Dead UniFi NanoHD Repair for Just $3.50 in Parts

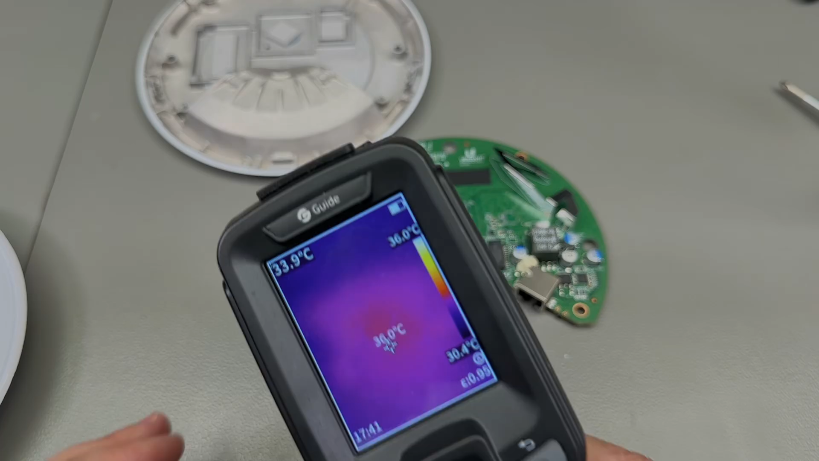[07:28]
On screen: scale top 36.0°C, scale bottom 30.4°C
when powering the PCB to generally check if there are any hot spots on the PCB
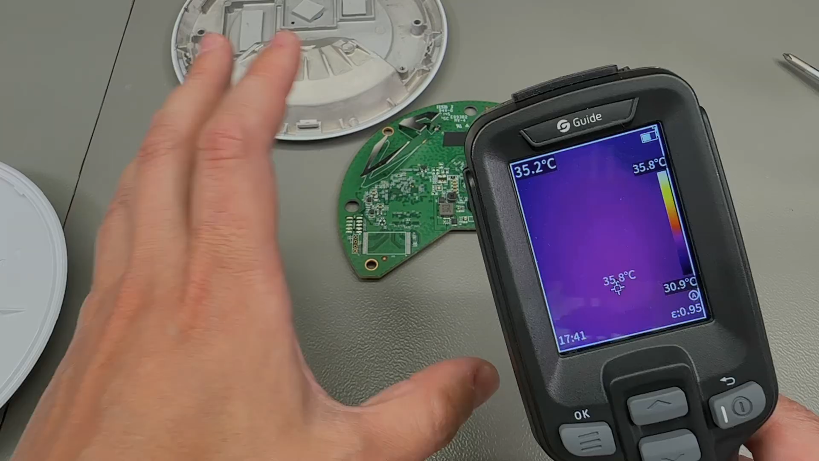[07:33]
On screen: scale top 35.8°C, scale bottom 30.9°C
and that will give me an indication of where I should look for the problem further on but before powering this board up I'm gonna
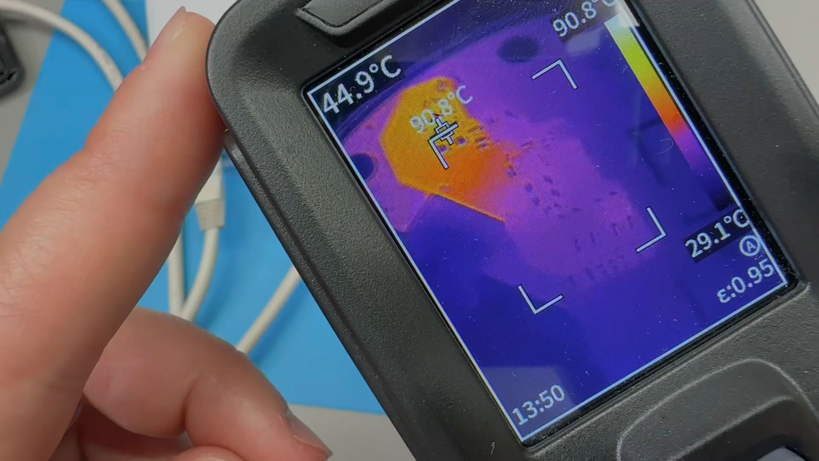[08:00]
On screen: scale top 90.8°C
is actually on the back of the PCB hence why you'll see me running the board without the metal back
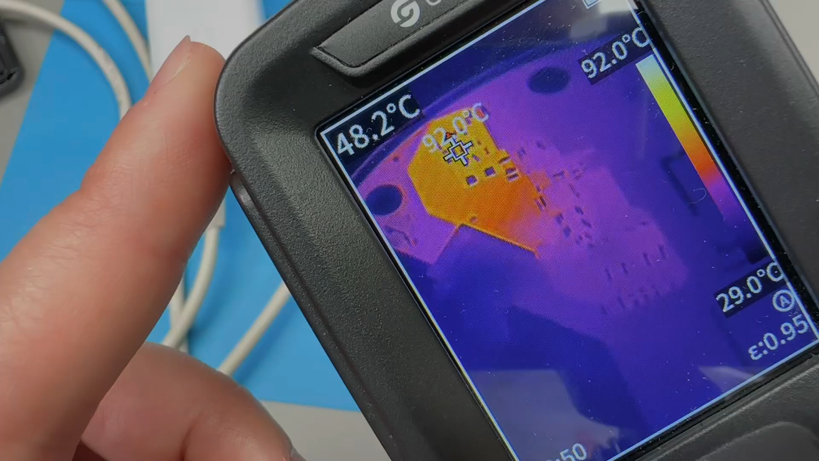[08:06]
On screen: max 92.0°C, scale top 92.0°C, scale bottom 29.0°C
case as a heatsink and it was actually getting higher but the
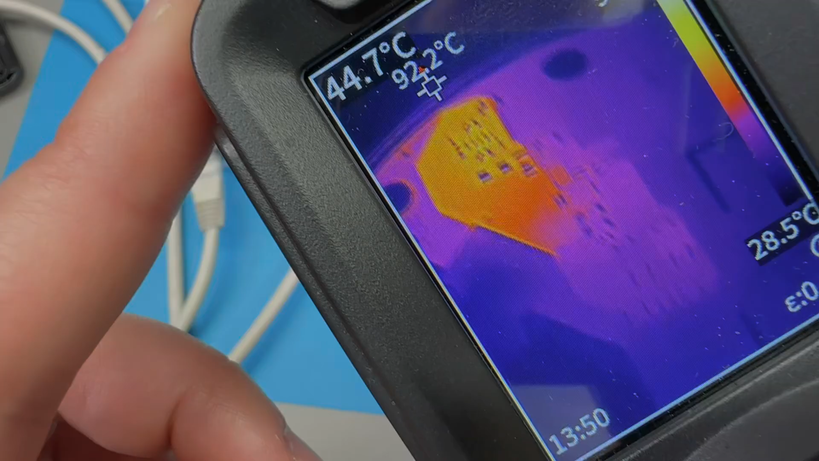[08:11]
PoE injector kept cutting off which allowed it to cool off then start heating back up now D6 even though I haven't been able to decode its actual
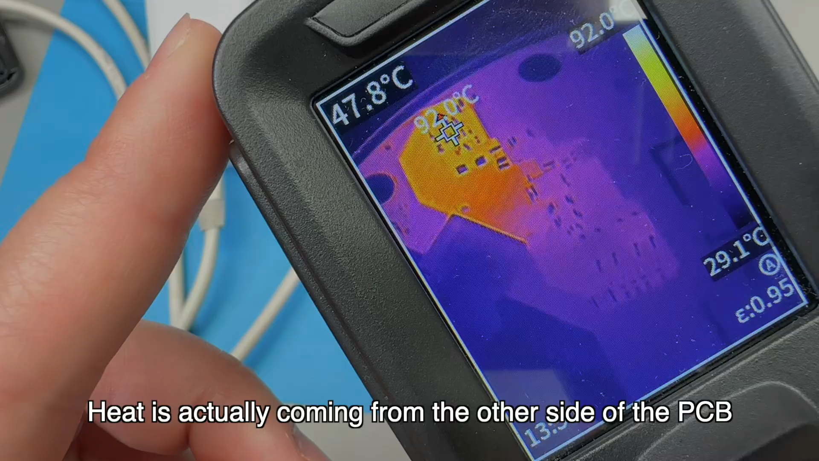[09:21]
On screen: spot 47.8°C, max 92.0°C
has is marked as U3 on the PCB now this guy is running at over 150 degrees celsius which is the maximum for the selected
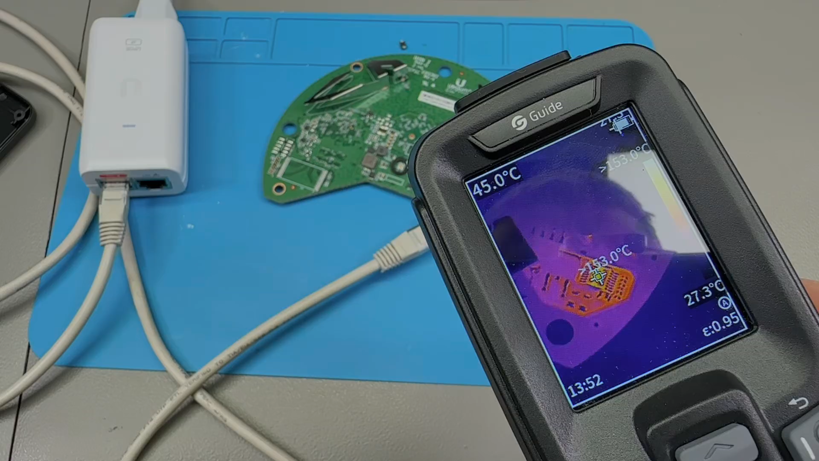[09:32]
range on my thermal camera it was probably going over that now clearly not a good sign that thing is toasty as a grill you do not want to be touching